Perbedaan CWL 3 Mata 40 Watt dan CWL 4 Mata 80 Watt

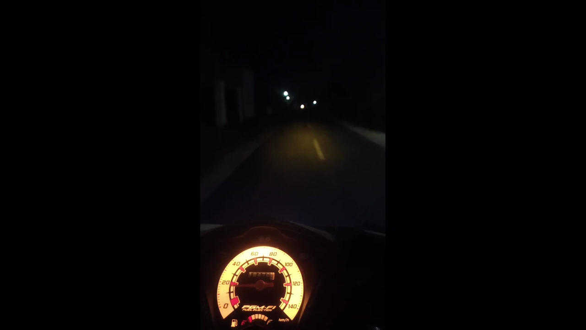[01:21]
ya oke semuanya jadi untuk lampu dengan daya 80 watt kita lihat sekarang perbedaannya ini dia 1 2 3 oke jadi terangnya seperti ini teman teman oke kalau disini kita bisa lihat ya untuk di jarak paling jauh ini juga terang ya teman teman
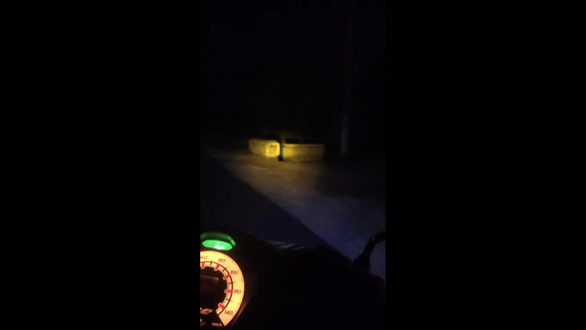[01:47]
dan sekarang coba kita tes lagi untuk disini untuk lampu jauhnya kayak gini
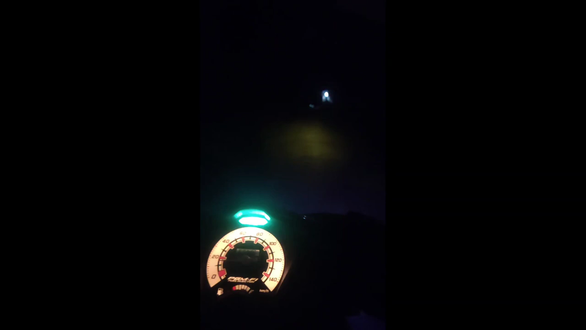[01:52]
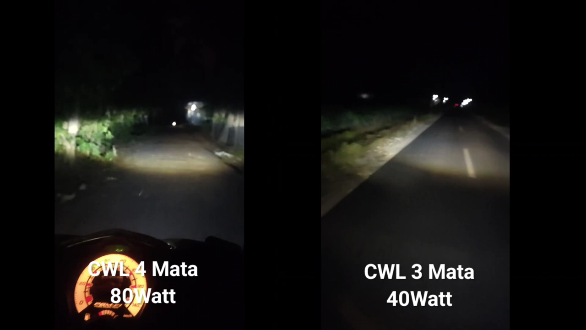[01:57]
terang banget ini perbedaannya namanya teman teman itu bedakan sendiri di video ya teman teman ya